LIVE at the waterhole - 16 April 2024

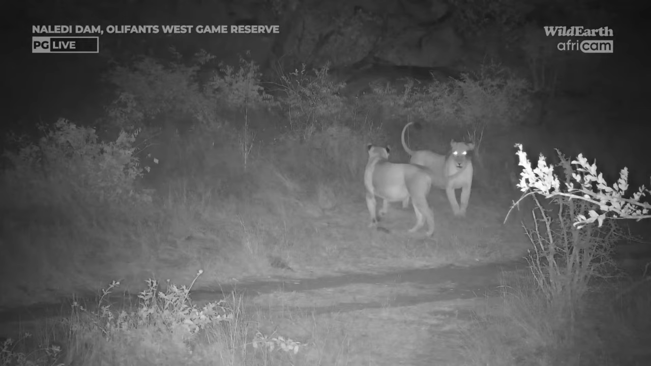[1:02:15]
So obviously during the night, the lions came to visit. And these females look like they're having a bit of a game. Youngster wanting to join in, and I think it's a little bit scared, would it be?
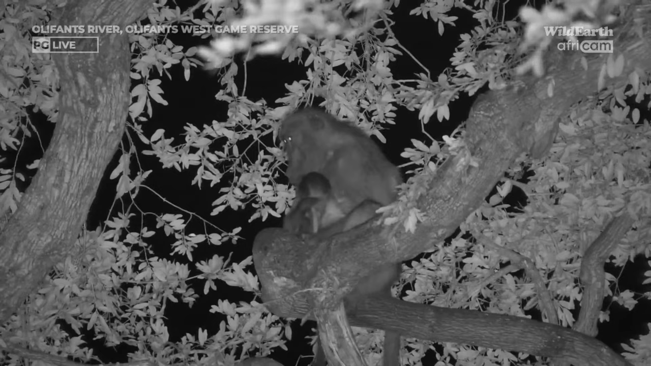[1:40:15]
Also at night, I think maybe on the other side of the river itself, a little baby with its roosting mom, keeping her up, I think. Not going to get much sleep tonight. How cute is that? A very caring mom. And there she's drifting off back to sleep.